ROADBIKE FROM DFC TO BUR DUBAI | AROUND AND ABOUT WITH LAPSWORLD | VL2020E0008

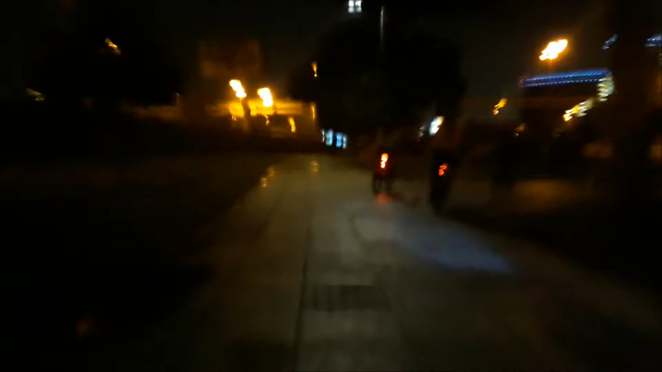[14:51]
Ayan, dito na po kami sa parking lot ng Creek Park. Oh, ayan o yung Wonderland
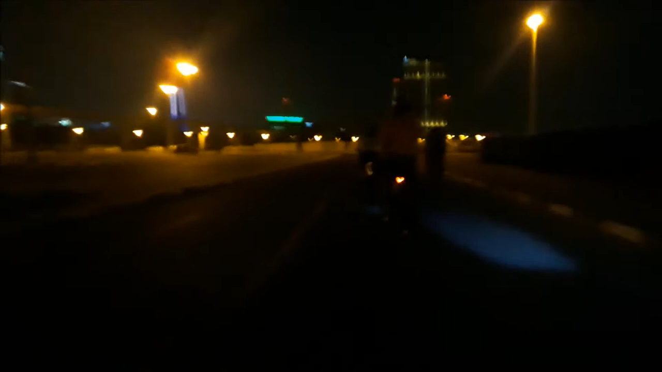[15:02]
Sinira na pala. Ayan oh. Theme park po yan. Wonderland.
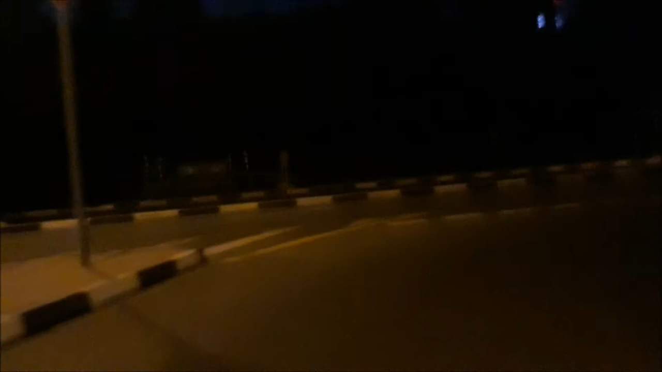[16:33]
Ito may mga puno na yan. Oh, okay. Tabi ka lang siya. Walang mata, no? Oo, naalutang sa hangin.
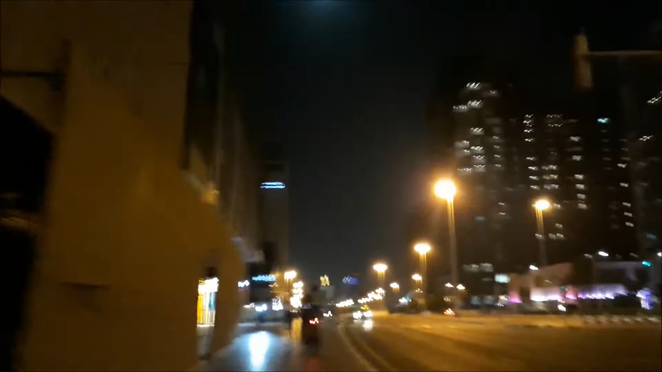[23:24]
magandang daan eh. Wala nang pasikot-sikot.
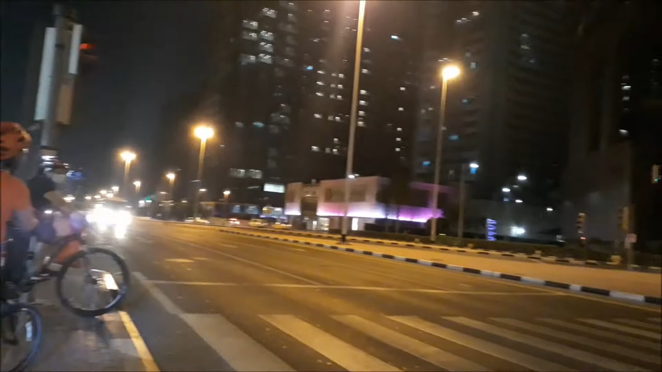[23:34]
Itong magandang daan, galing doon. Wala nang pasikot-sikot doon.